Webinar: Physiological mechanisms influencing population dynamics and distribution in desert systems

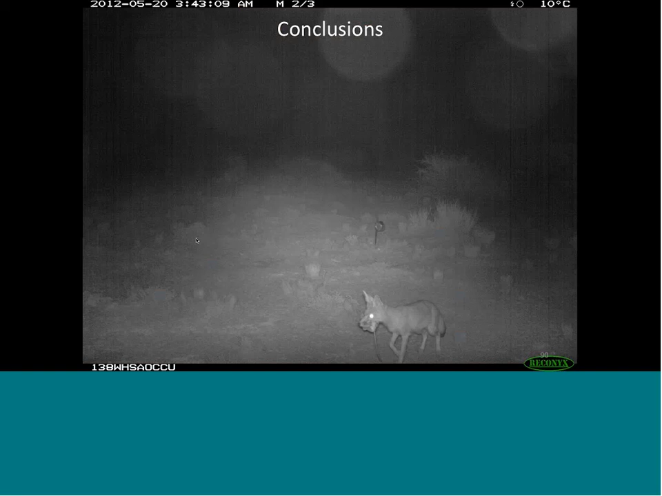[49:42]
So, in conclusion then, marked differences in prey abundance could explain why some studies have found spatial partitioning between these species, and in some cases they haven't. But in our case, we both found spatial partitioning and co-occurrence, that the two species co-occurred in the shrubland habitats, but that only the kit foxes could occur in the non-shrubland habitats when prey abundance was low. And so, our work sort of follows this sort of classical interdial predation theory,